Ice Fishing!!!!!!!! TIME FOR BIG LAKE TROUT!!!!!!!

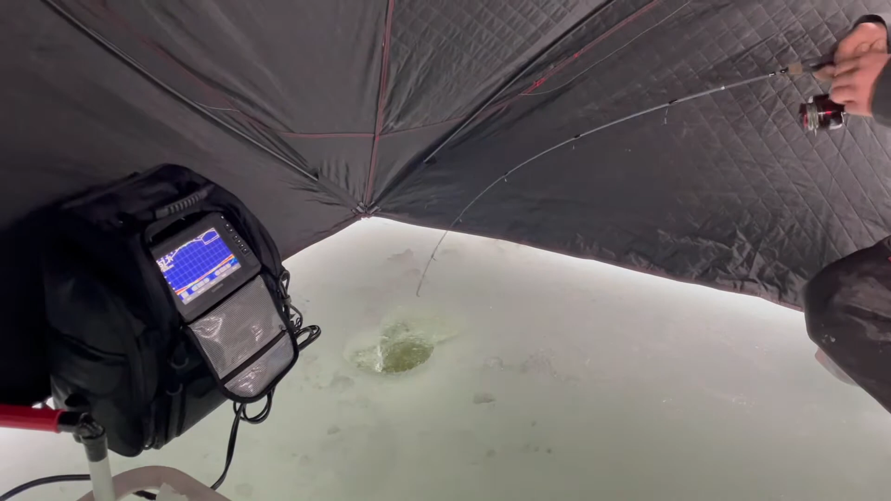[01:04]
Seen a couple on the Panoptix 15 feet out to the side and... disappeared and... all of a sudden started chasing up. It feels not too bad.
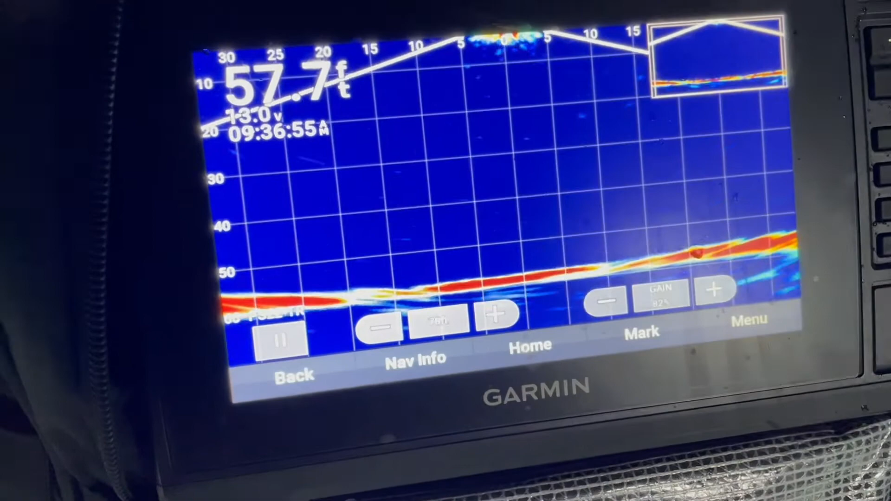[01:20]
On screen: depth 57.7 ft
There it is. 30 feet. Oh, yeah.
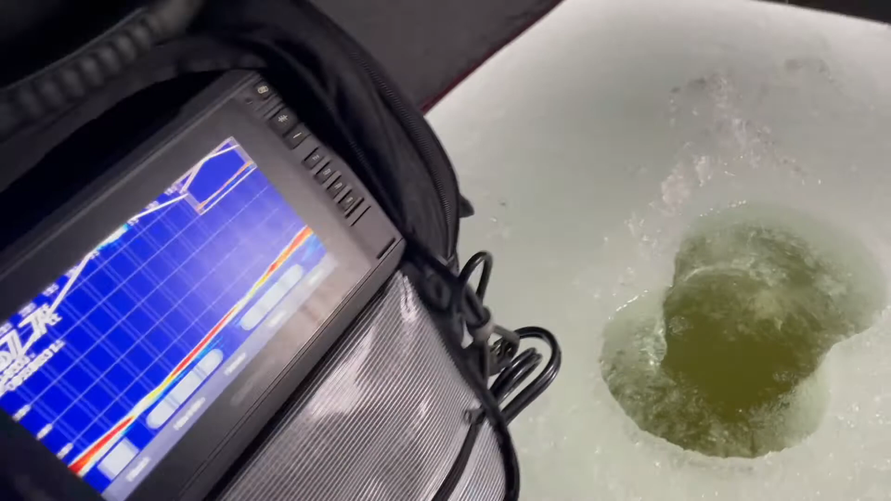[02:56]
It just came off always barely hooked.